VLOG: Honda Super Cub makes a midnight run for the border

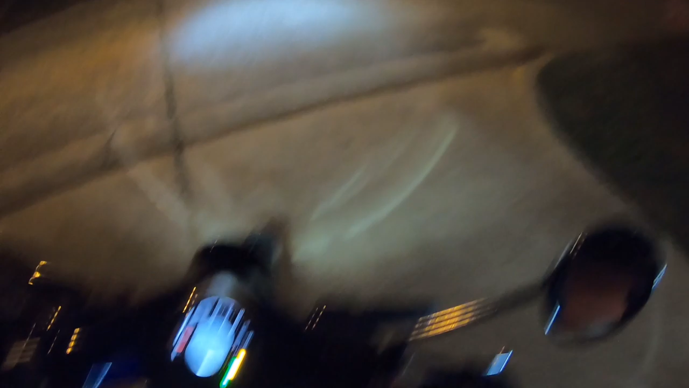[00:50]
I need first gear not neutral to
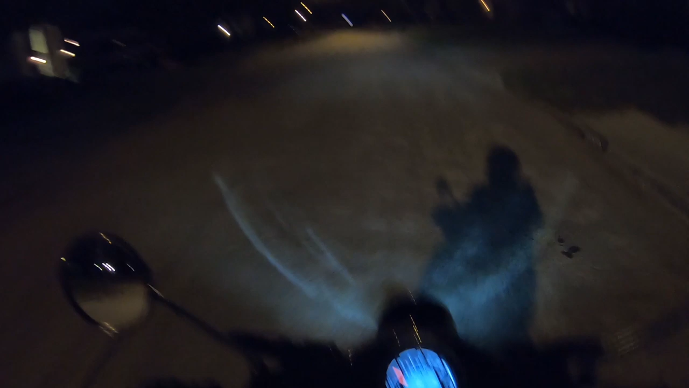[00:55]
who it's chilly tonight
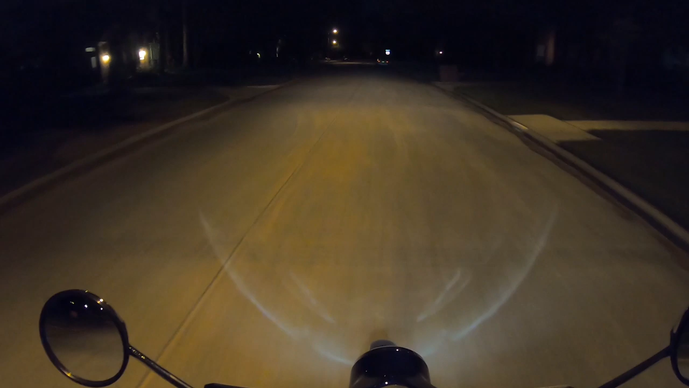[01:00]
headlights pretty good on this thing that's what I was wanting to check really give me an excuse to go out and that's low beam high beam works I don't think it's quite as bright as the PCX is a headlight well
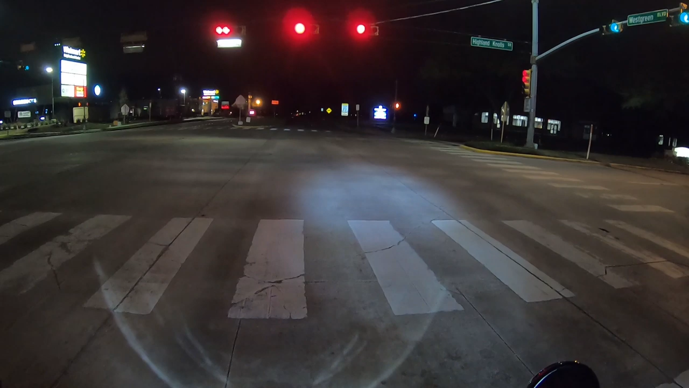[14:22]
i don't think we're big enough to trip this thing so we're gonna find out we'll give her about to the count of 10 and fake it nine eight seven six five four three two one no cars